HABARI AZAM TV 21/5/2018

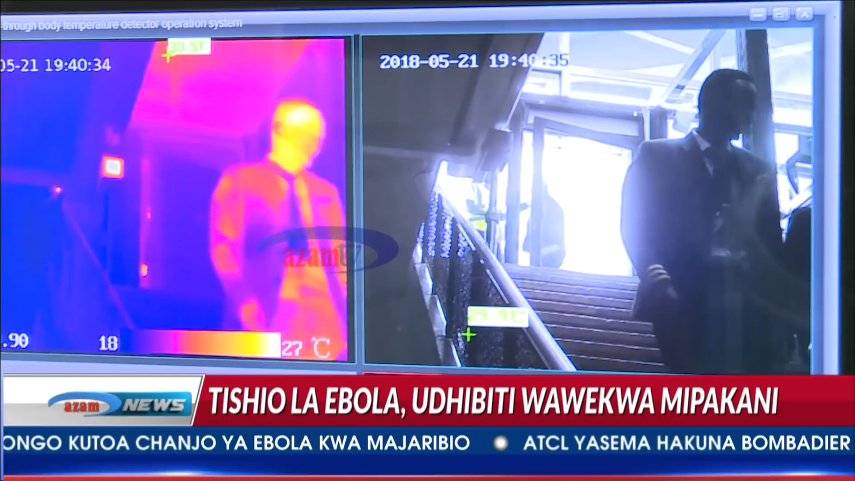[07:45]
On screen: scale top 27°C
Yani maanaeke tena sasa kwa sababu ni vizuru kajua kwamba kipo kwa sababu hiki sio vile vya kupima vile.
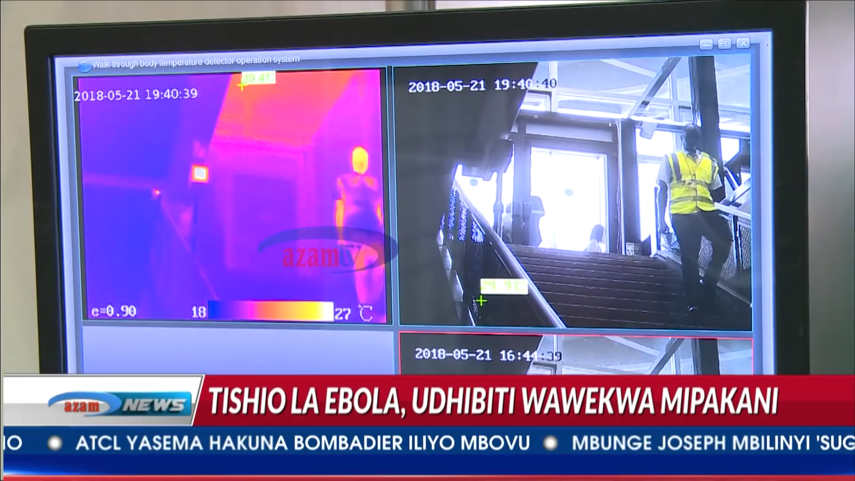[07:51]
Hiki ni kila mbacho uwo unapita, mtu anakuwa mekapali na kompita yake anakuwa shakusoma joto lako.